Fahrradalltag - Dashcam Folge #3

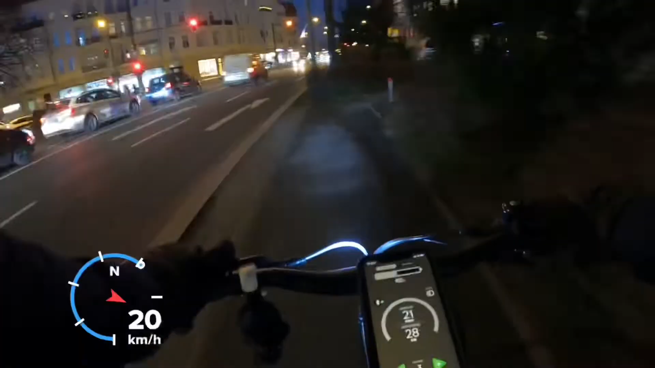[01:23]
Oh, darf ja die Polizei stehen, oder was? Muss ich noch gar nicht.
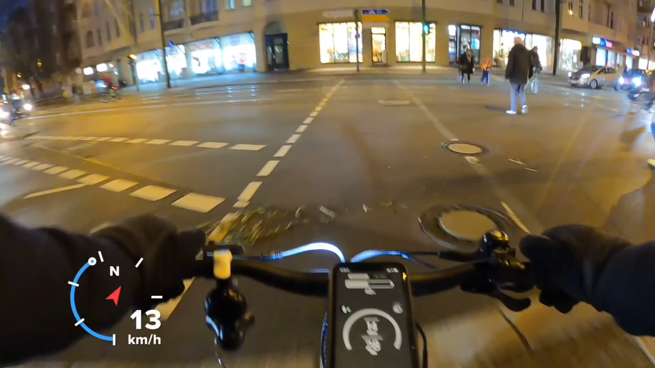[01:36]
Also wenn die Polizei im Einsatz ist und deshalb auf dem Gehweg steht, kein Problem. Aber das sah jetzt nicht gerade nach Einsatz aus.
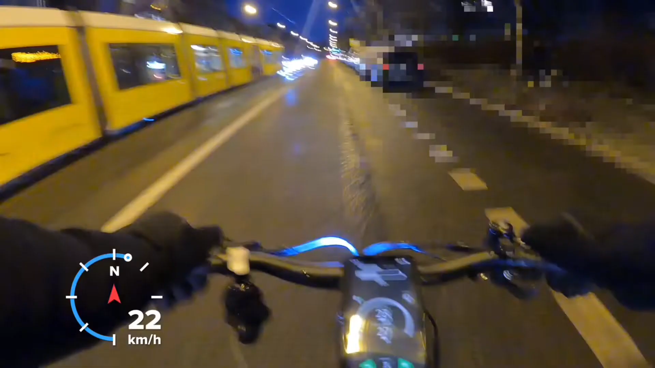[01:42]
Die Qual der Wahl. Entweder ich fahre direkt ins Schlagloch hinein, oder ich weiche nach links aus, oder ich weiche nach rechts aus. Da ich schon mitbekommen habe, wie hinter mir jemand ohne Abstand überholen möchte, bin ich dann nach rechts ausgewichen. Gott sei Dank ist keine Tür aufgegangen, das wäre nämlich noch gefährlicher gewesen.
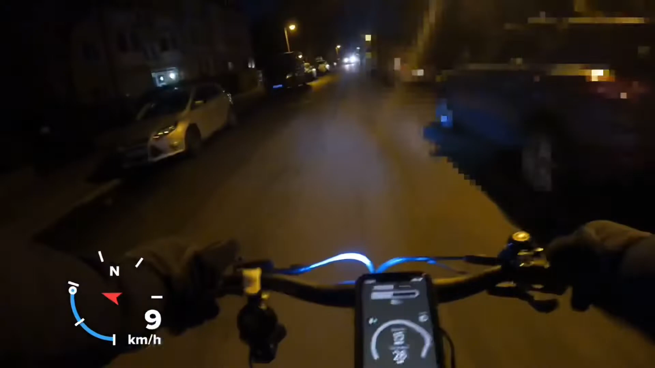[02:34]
Hä? Man sieht doch eindeutig, wie groß die Lücke hier links ist. Wieso muss ich dann in die kleinere Lücke hineinfahren?
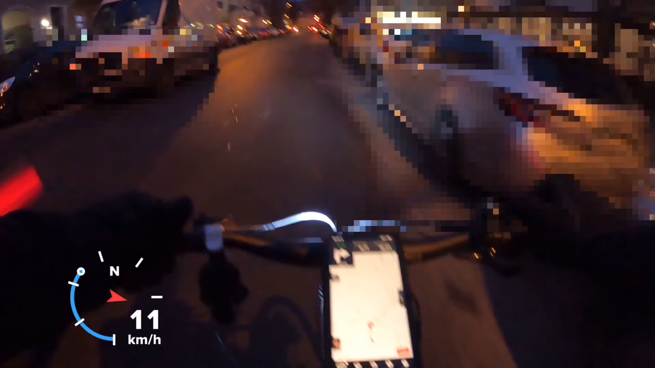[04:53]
Beim Radfahrer kann man aber einfach stur drauf losfahren. Ich hätte hier eigentlich Vorfahrt gehabt, aber da ich sowieso schon stehe, habe ich die gute Dame einfach mal durchgewunken. Ich kann nämlich auch nett sein.